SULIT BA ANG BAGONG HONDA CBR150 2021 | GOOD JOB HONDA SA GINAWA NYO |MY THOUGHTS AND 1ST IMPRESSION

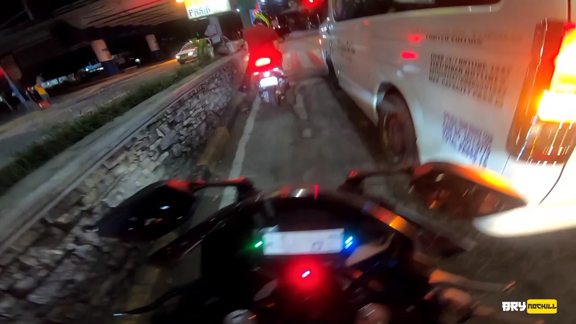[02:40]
So hopefully meron na nga talaga to para, di ba, maganda kasi itong slipper and clutch assist na talagang track ready na. And then malaking tulong sa pagmomotor natin. Kahit sa daily use magagamit natin siya mga chong. And then ang isa pa na dinagdag dito or iniba dito mga chong or in-upgrade sa kanya is itong front suspension shock niya.
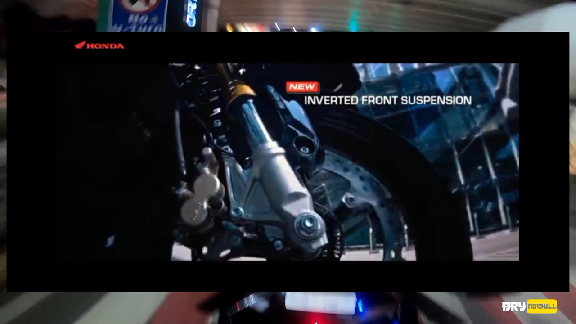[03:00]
Okay, so kung dati is telescopic lang, ngayon is upside down na siya, di ba?
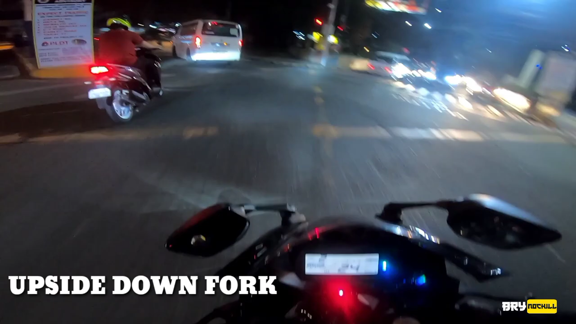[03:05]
And gold na din etong bagong shock ng ating CBR 150.